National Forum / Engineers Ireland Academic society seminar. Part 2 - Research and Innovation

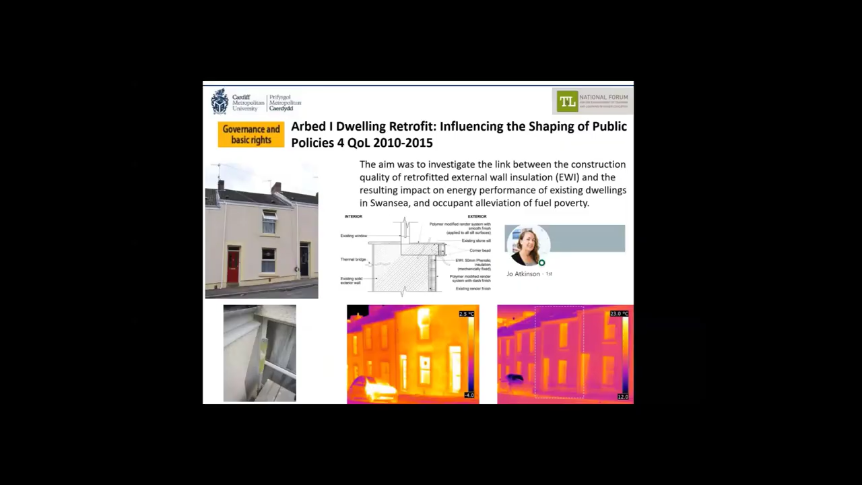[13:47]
used a range of methods to evaluate the effectiveness of exterior wall insulation from site observations critical review of construction details and also using thermography and at the time thermography in the uk was typically used on buildings which were completed but we were using it on uh drawings before and after retrofit as a methodology to evaluate whether heat loss was um reduced following
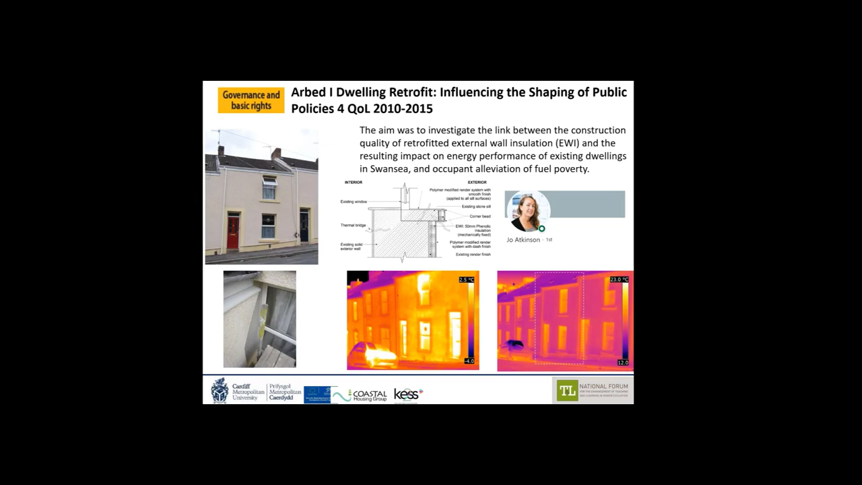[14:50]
installing the installation around um um satellite dishes um in this case on the bottom left actually around the scaffolding that was in installed in place to install the installation so not perfect however um